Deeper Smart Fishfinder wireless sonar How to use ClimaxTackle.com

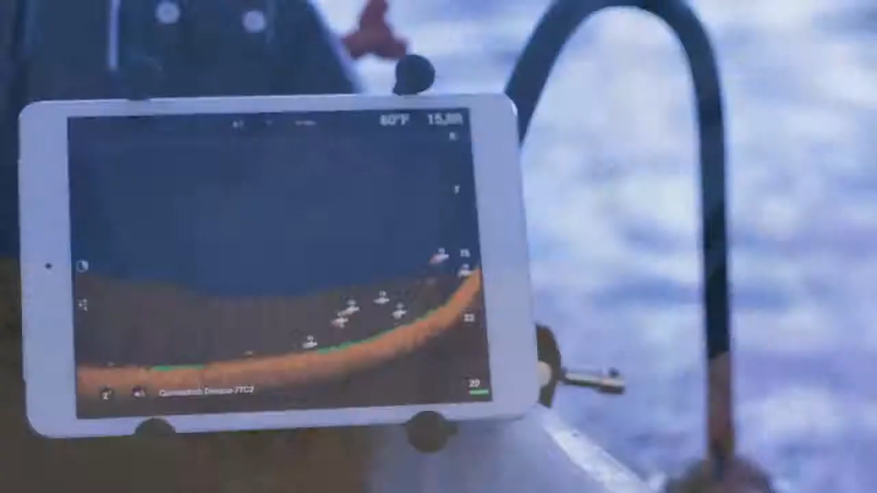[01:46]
Just screw Deeper to the flexible arm mount, and then attach to your boat with a clamp.
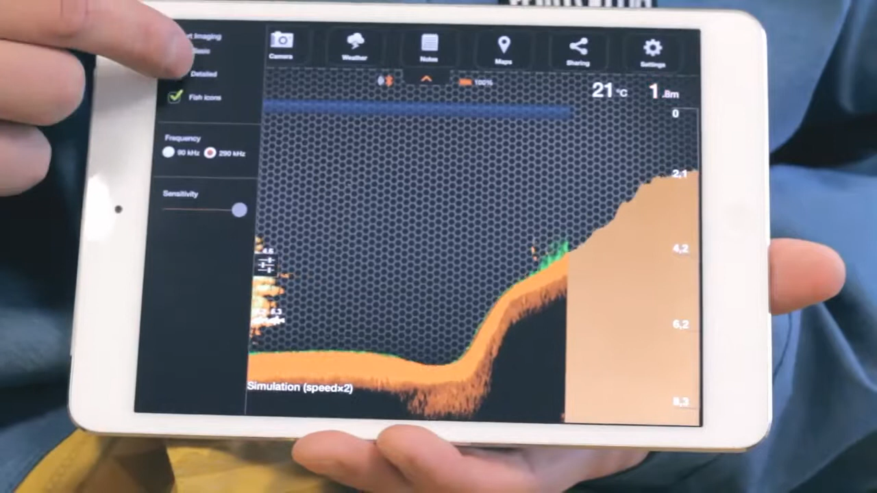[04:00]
On screen: water 21°C
This will tell you if the bottom is soft or hard. The darker shade of orange indicates a softer bottom. Green colors indicate vegetation, while yellow indicates the presence of fish.
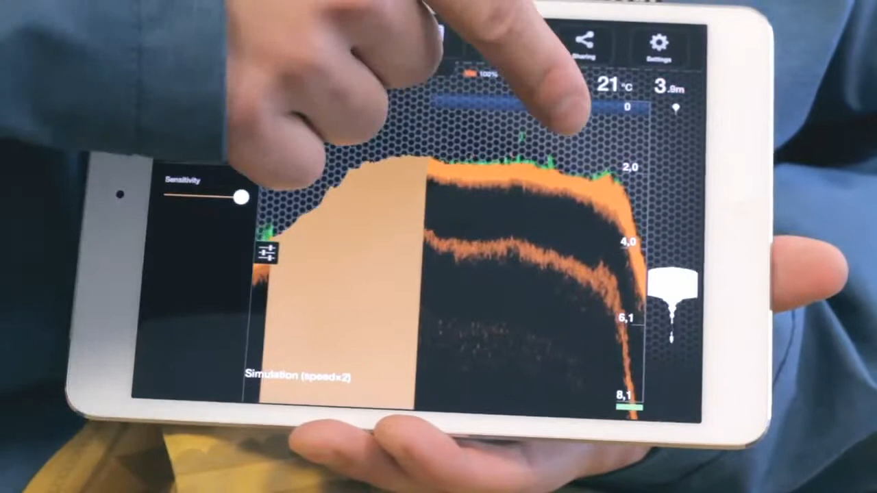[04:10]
On screen: depth 3.8 m, water 21°C
Full details of this will be in the instructions.
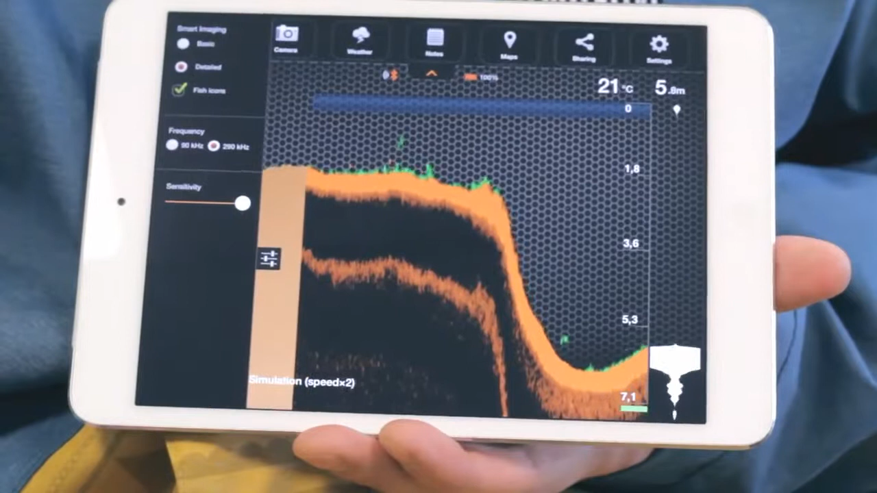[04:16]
On screen: depth 5.8 m, water 21°C
For easier detection of fish, you can add fish ID, making it easier to understand.
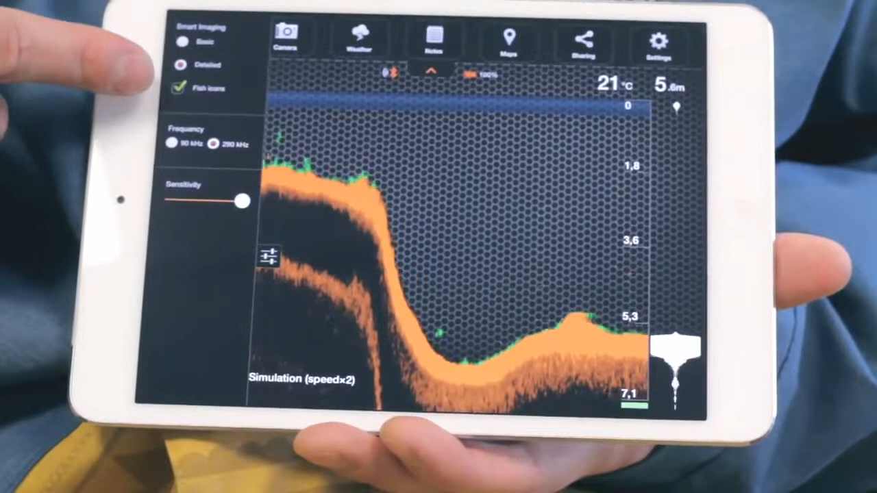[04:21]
On screen: water 21°C
You'll also hear a sound notification when a fish ID appears.
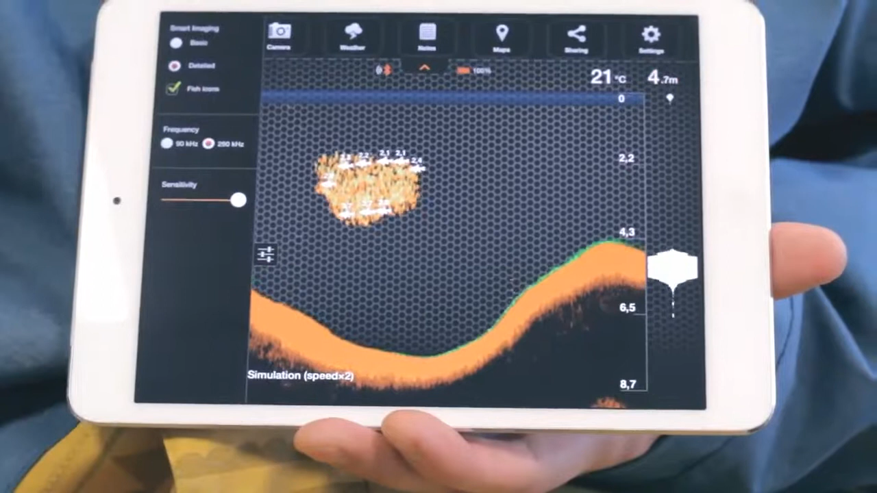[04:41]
On screen: depth 4.7 m, water 21°C
The Reconnection button, only present in the Android version, is used if the Bluetooth connection was lost. The Snooze button sets Deeper into sleep mode, while Deeper is in the water but is not used.
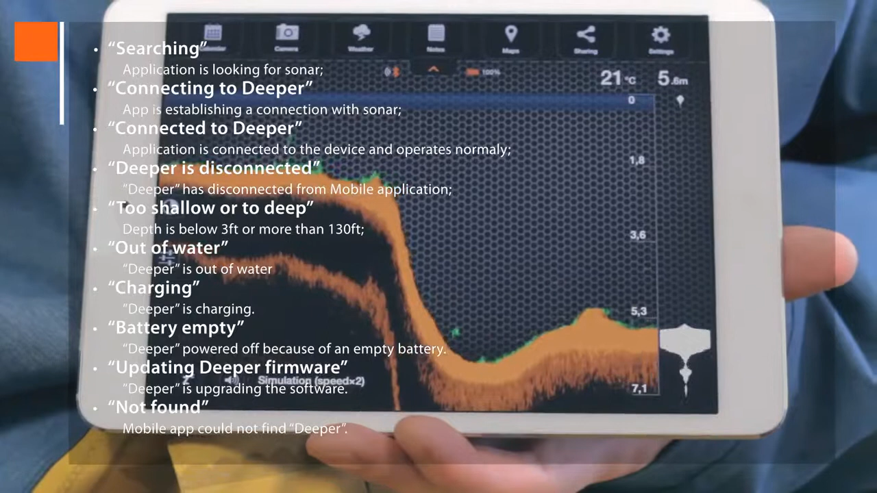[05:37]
On screen: water 21°C
Updating Deeper firmware is when Deeper is upgrading the software.
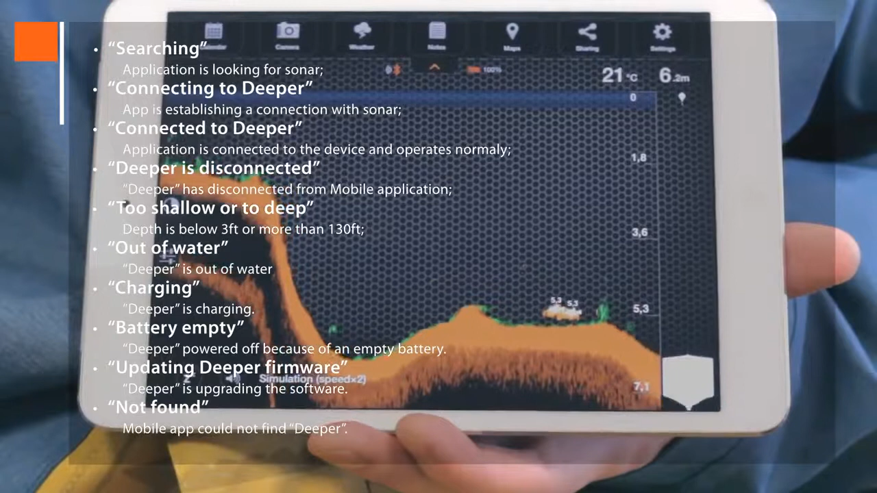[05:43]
On screen: depth 6.2 m, water 21°C
And not found means that the app could not find Deeper.
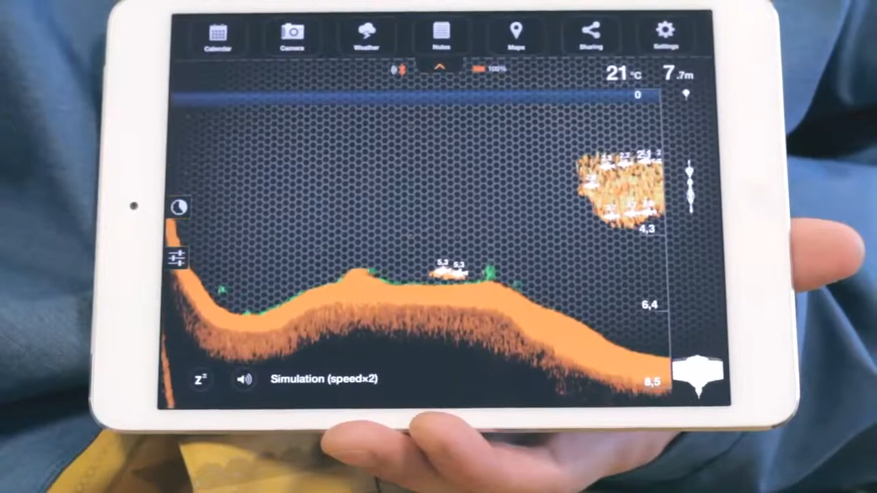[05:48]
On screen: depth 7.7 m, water 21°C
When Deeper is connected to the smartphone, on the top of the application two new icons will appear.
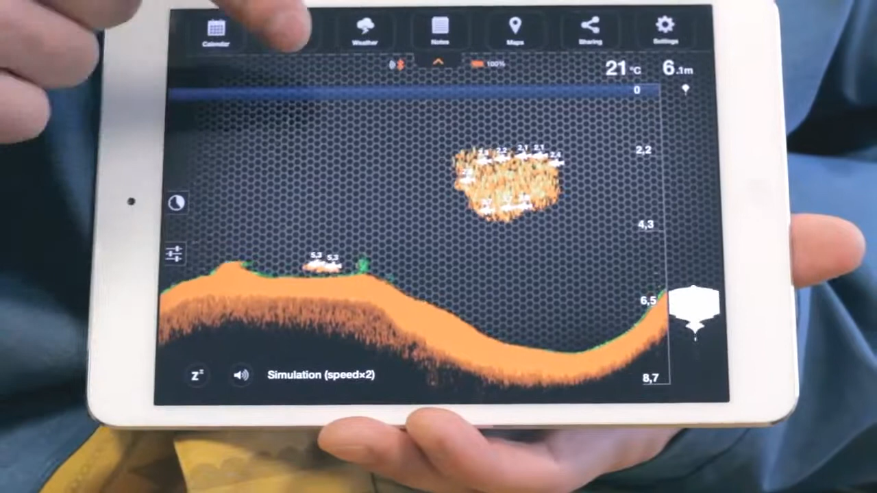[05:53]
On screen: depth 6.1 m, water 21°C
The Bluetooth connection sign and the Deeper battery level icon.
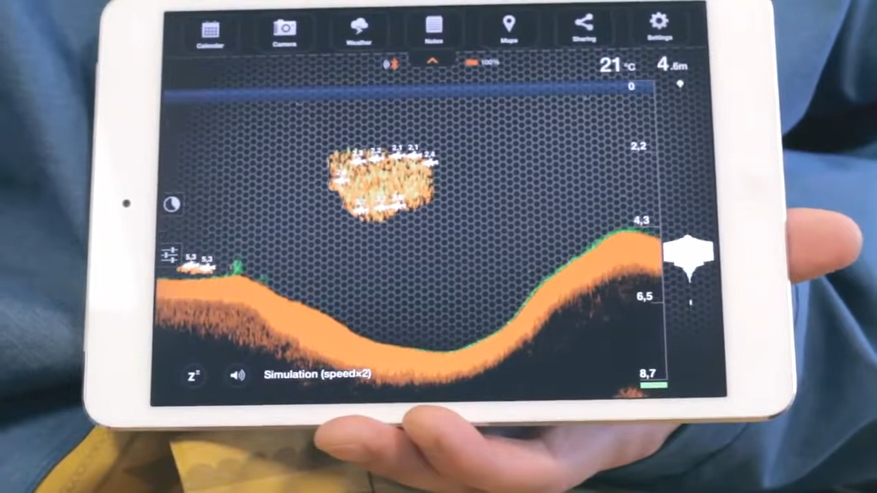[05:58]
On screen: depth 4.6 m, water 21°C
If you open Menu on top, you'll see the app's free extra features.